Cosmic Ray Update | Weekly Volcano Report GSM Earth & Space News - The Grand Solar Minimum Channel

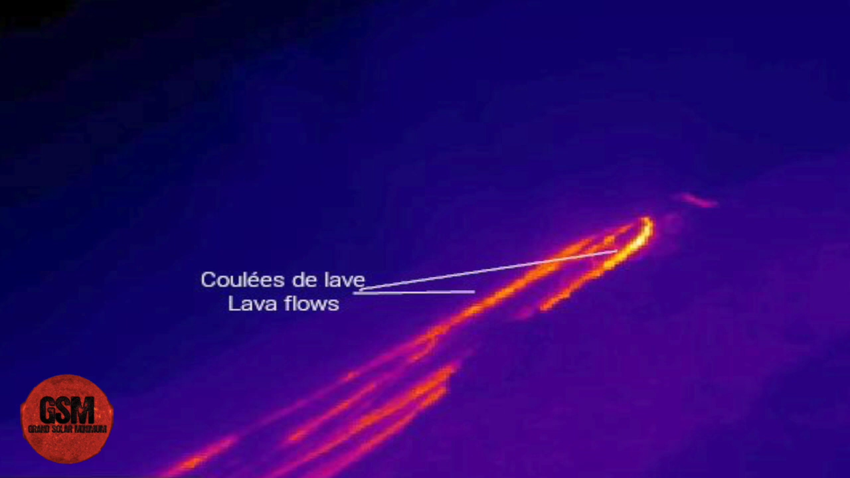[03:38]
material from the lava flow fronts rolled all the way down to the coastline a new
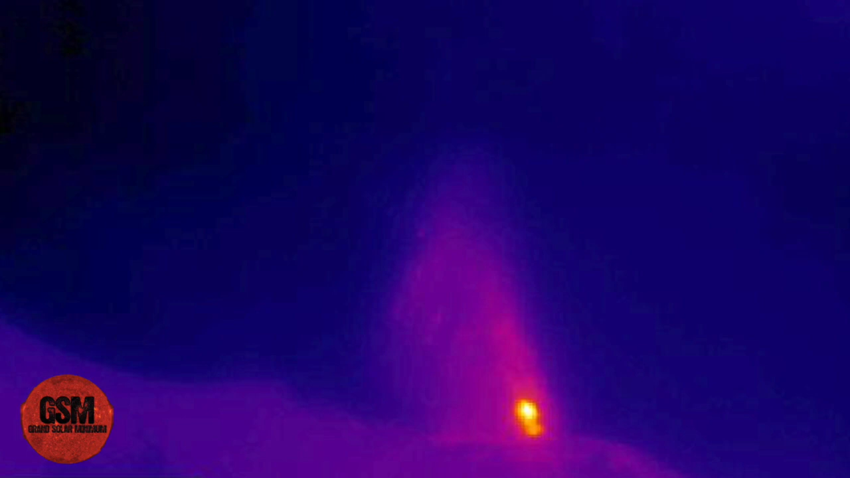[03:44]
lava flow from
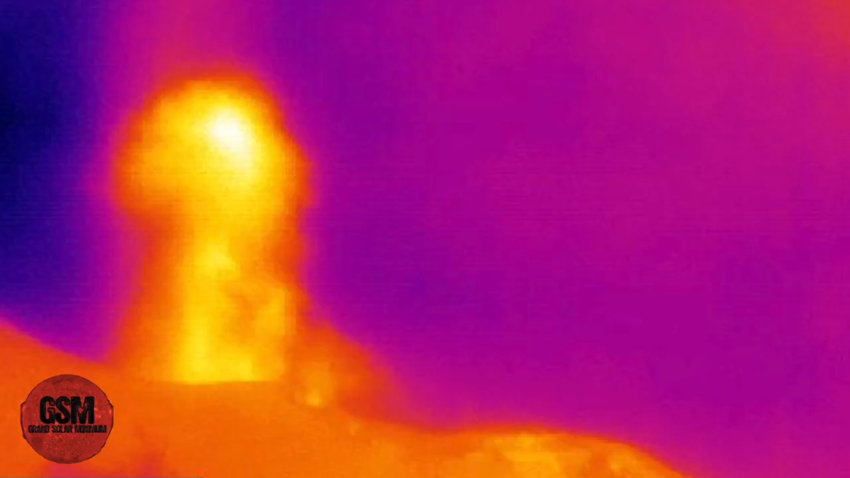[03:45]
area n the north crater area began july